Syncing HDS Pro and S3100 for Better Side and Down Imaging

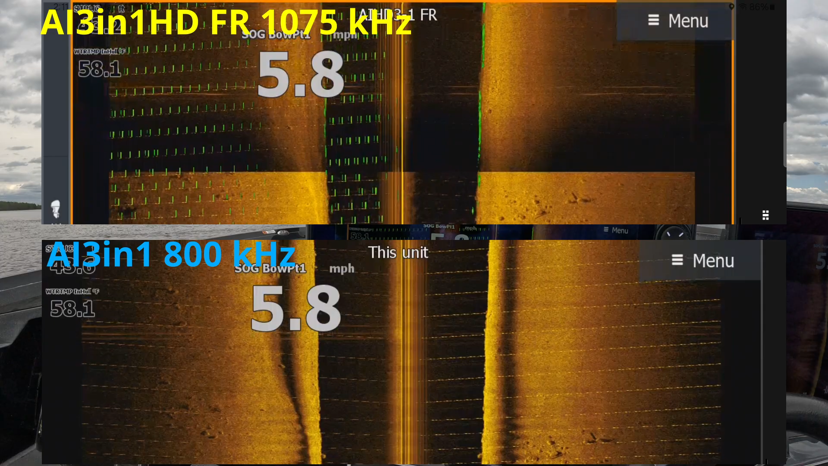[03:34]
On screen: speed 5.8 mph
and I'm going to change the frequency to 455.
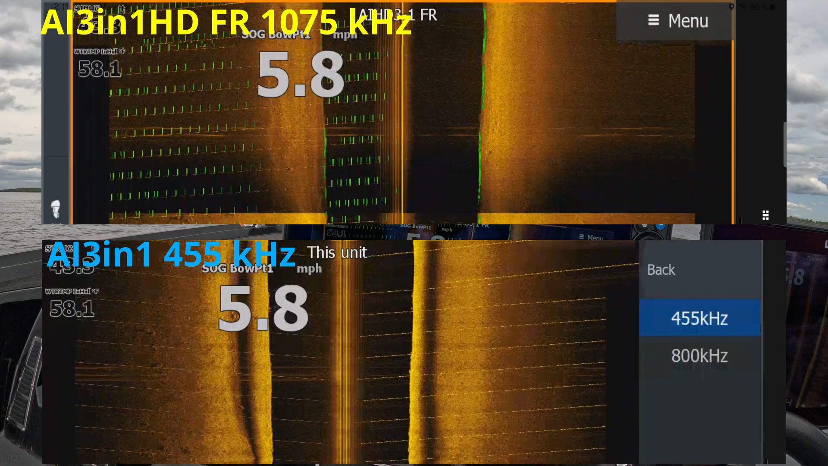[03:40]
On screen: speed 5.8 mph
Okay. Let's see if that makes any difference. Ah. Yes, it does. See these? See the lines now? Actually, you can see the lines from the other transducer.
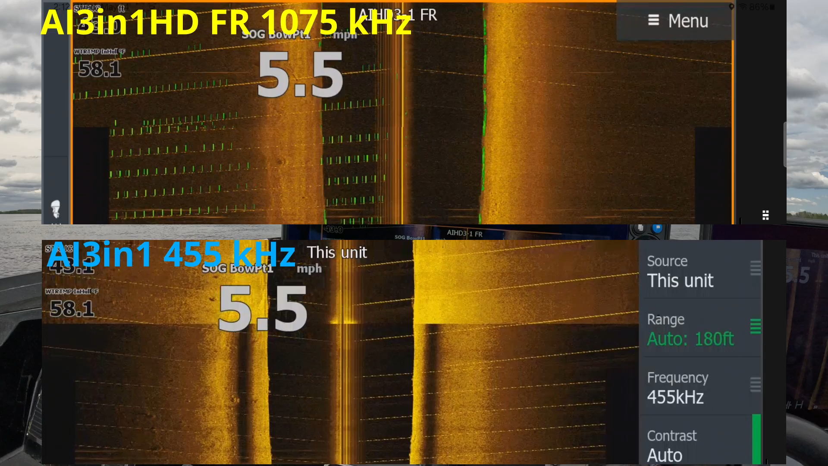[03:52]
On screen: speed 5.5 mph
So I have to go back and analyze this, but now I can see the line. I couldn't see these lines before on the HD transducer,
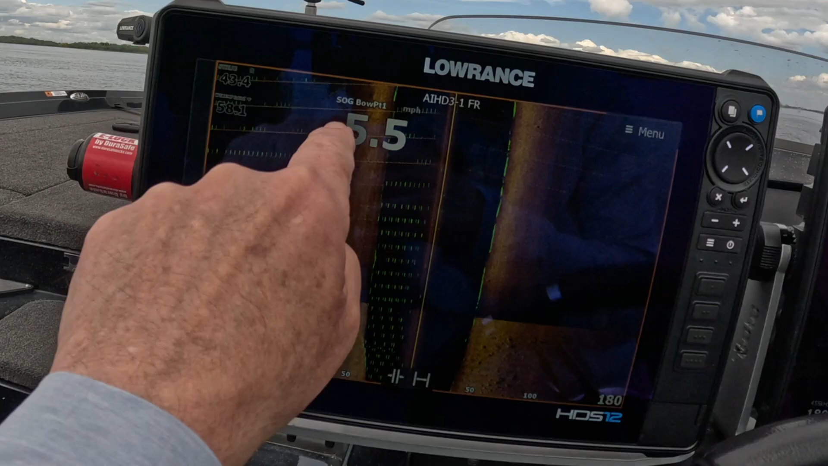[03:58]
but I could see them on the three-in-one.
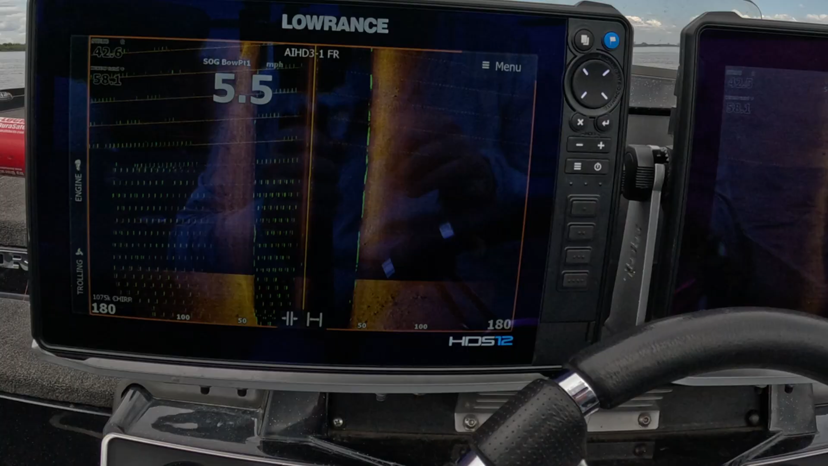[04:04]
But now that I've got them both running together, one is on megahertz,
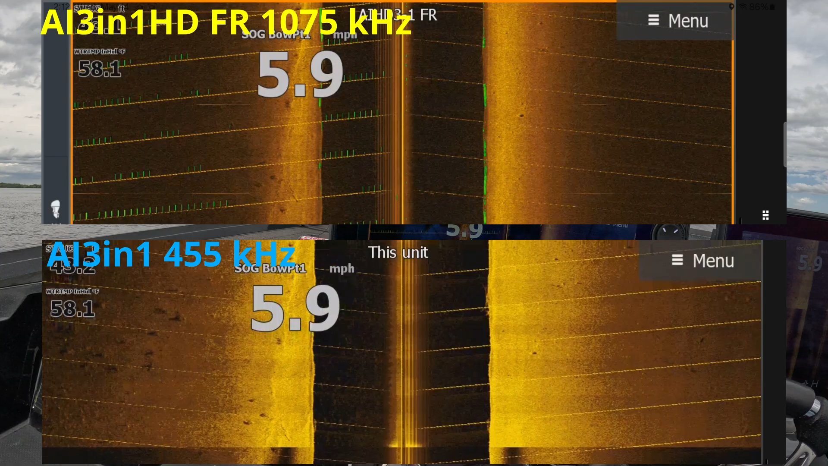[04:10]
On screen: speed 5.9 mph
the other one's on 455. I can see it pretty much on both of them. So let's flip this one back over to 455.
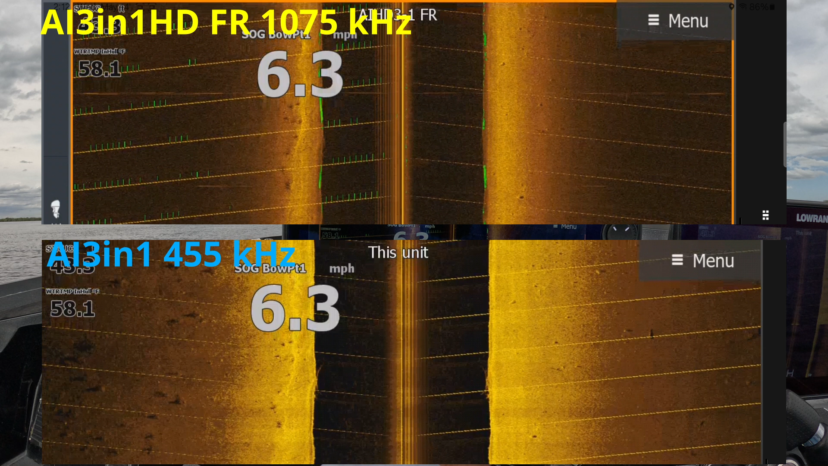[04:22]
On screen: water 58.1°F, speed 6.3 mph
So we're running both of them at 455 kilohertz, yeah?
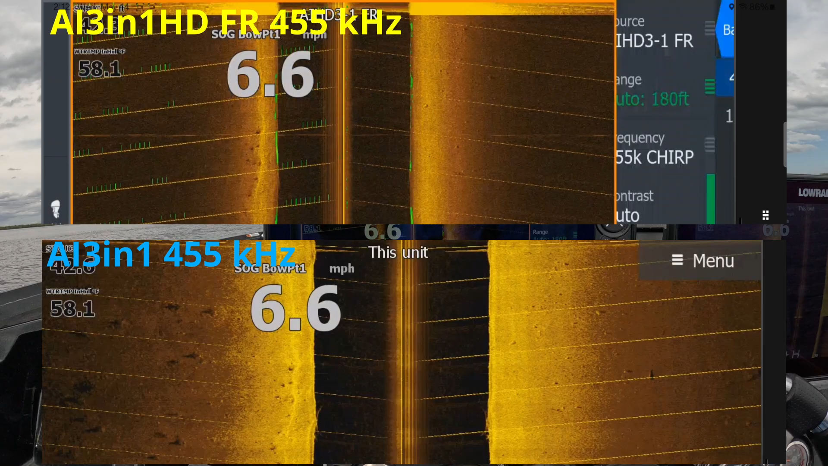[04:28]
On screen: speed 6.6 mph
The difference is this is running chirp and this is running non-chirp, okay?
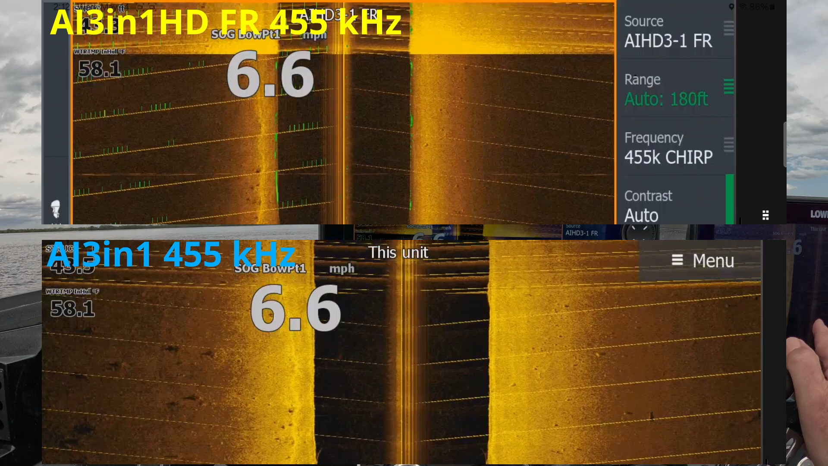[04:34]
On screen: speed 6.6 mph
And you can now see we're starting to pick up the chirped dash lines.
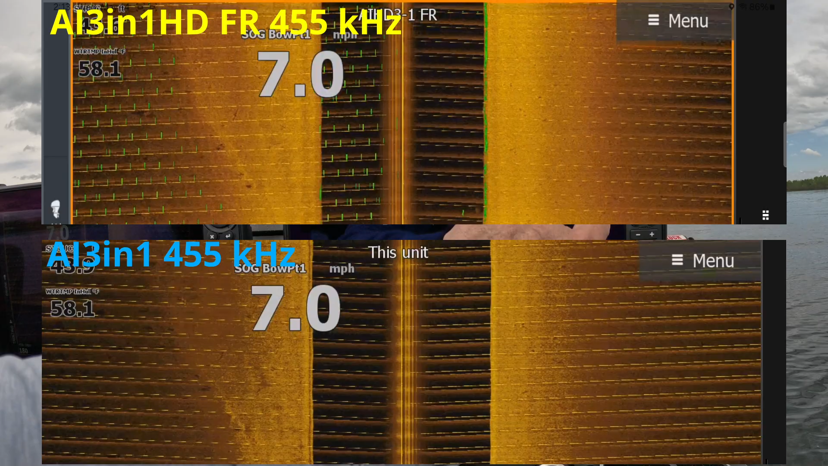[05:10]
On screen: speed 7.0 mph
Flip back to 800 kilohertz over here. We're at 800 kilohertz back on the Pro unit, which is a three-in-one transducer. Now, I'm still seeing the fish reveal, but I don't see all these extra lines, okay?
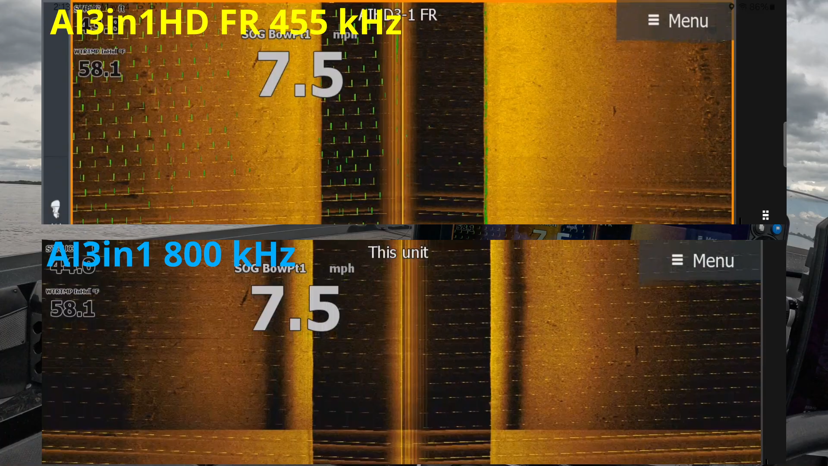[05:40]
It doesn't seem to be with the fish reveal we can get rid of a lot of them. We got rid of most of the lines. We'll play with the surface clarity on it, see if that does anything.
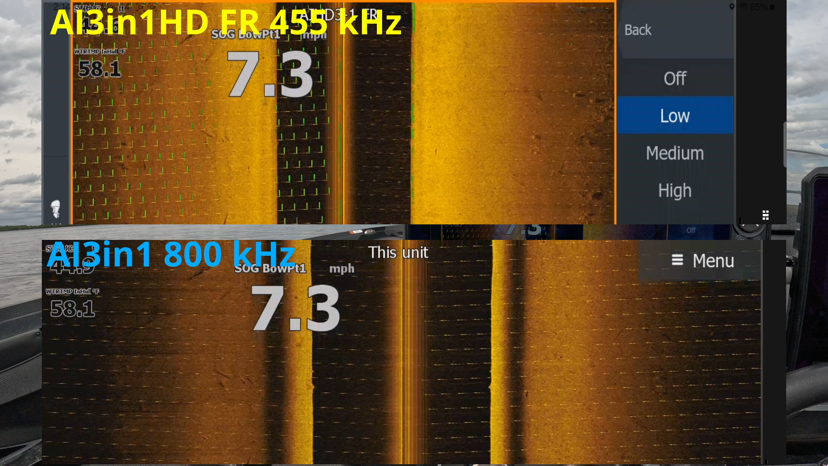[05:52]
Eh, not really. It did a little bit, but not a whole lot. If I turn surface clarity off, now it pops up pretty good. Let's turn on surface clarity high.
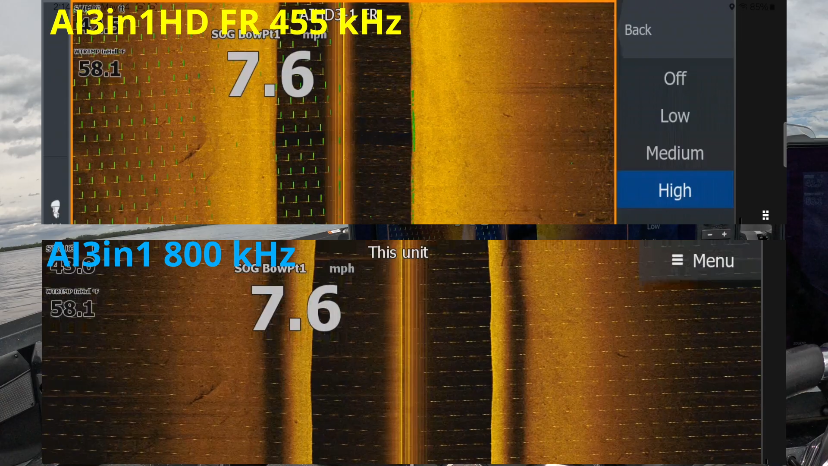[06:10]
So, all right. So, it's still showing up. Again, it's only showing up on that left side of the transducer, which is the same side as the other transducer. So, let me go back and re-change that setting. Surface clarity back to medium. Okay. I know we can change sensitivity and color line. I just don't want to really mess with that right now. So, pretty much, if you don't have fish reveal, you can run low frequency on one,
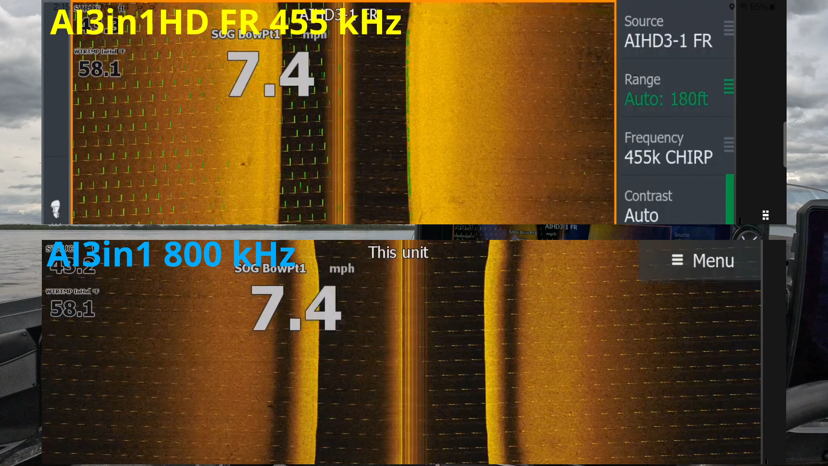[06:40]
On screen: speed 7.4 mph
high frequency on the other, and you don't see it. But if you flip it, so the HD is running the high freak, and this is running the low freak, you do get the noise. So, that's one thing to remember.
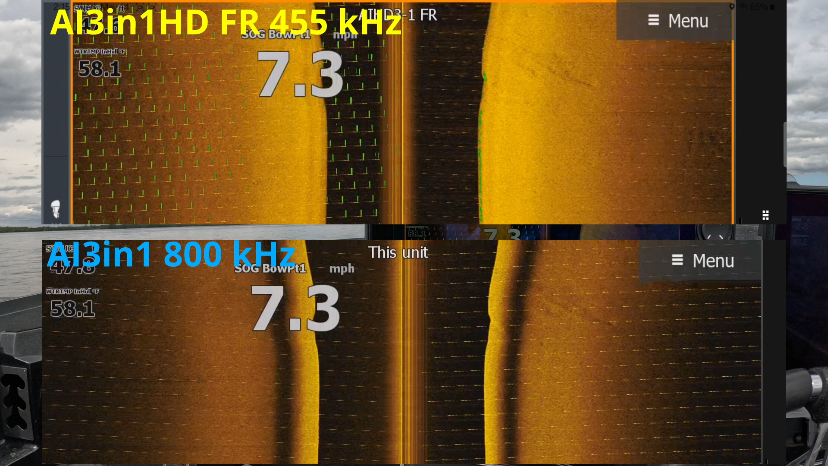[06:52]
All right. So, that's our side imaging component. Our down imaging should be very similar.
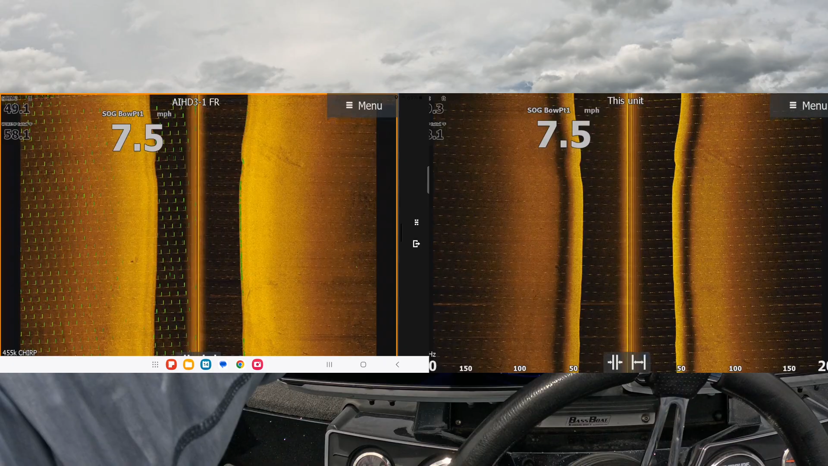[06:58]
So, we'll flip over to a down scan page.
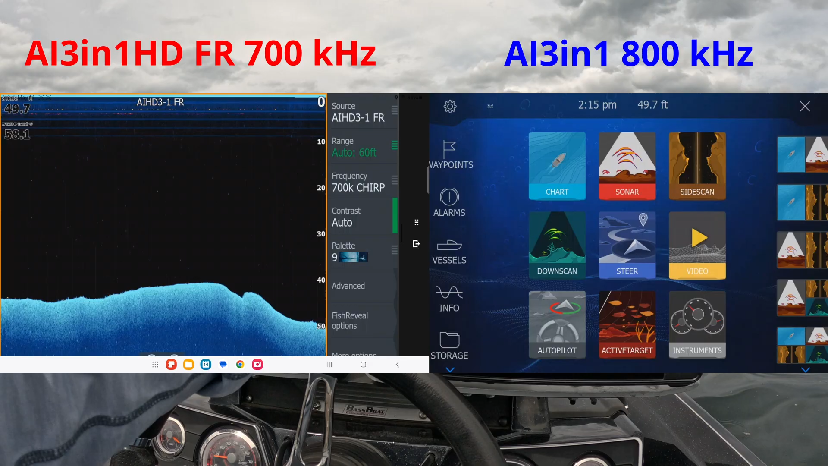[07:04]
That's a down scan page. And you notice I have no noise. They're running roughly the same.
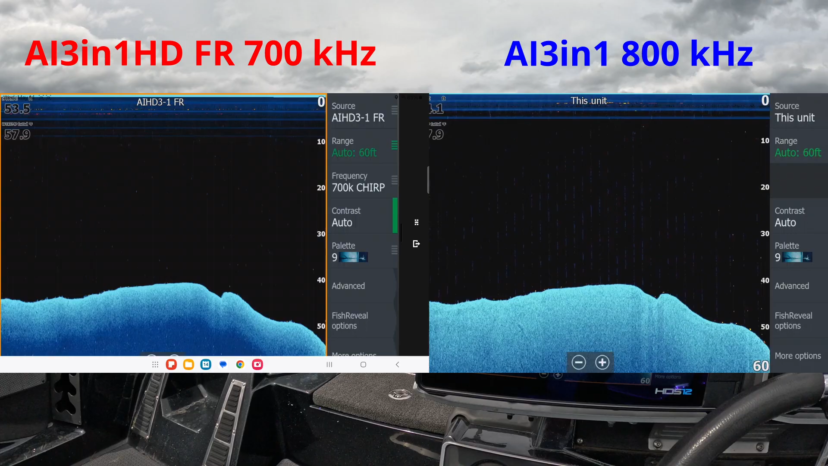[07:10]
I have no way to change the 800 kilohertz on the 3-in-1, but I can change the frequency over on the fish reveal, or the HD version.
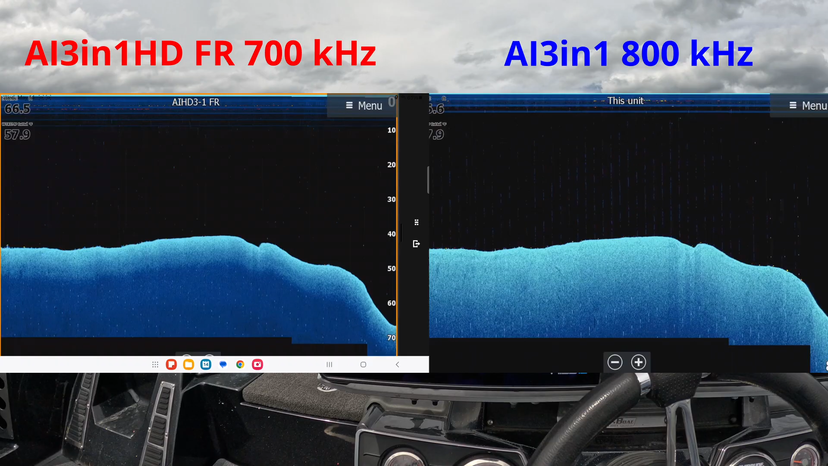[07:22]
So, let's look and see if we're running 700 right now. Let's see if we get any noise from switching it to 1.2 megahertz. Okay. So, we just changed that. You notice the color got a little darker. So, let me roll back up on that. Oops.
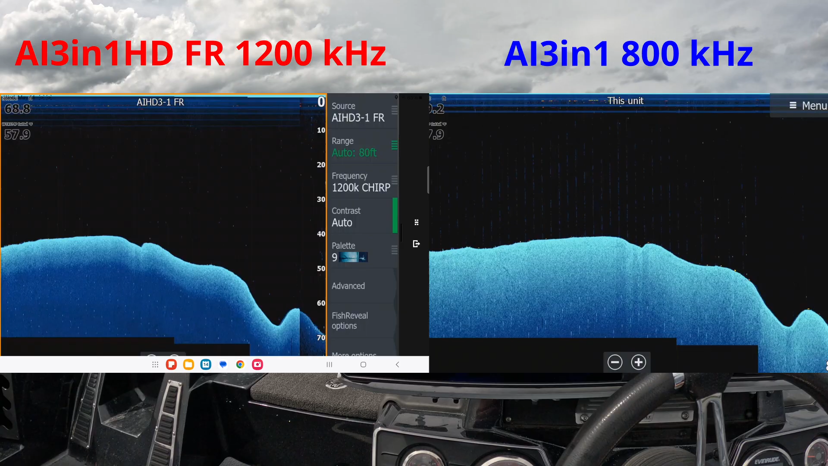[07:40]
Oops.
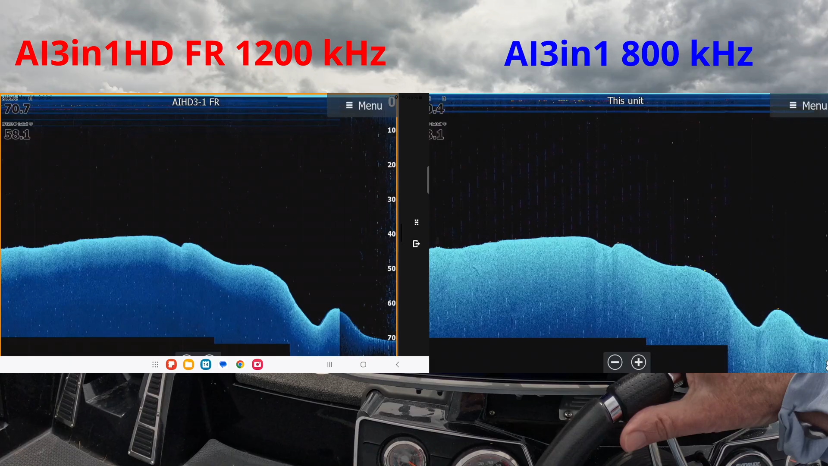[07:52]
Oops. Okay. I'm getting this noise.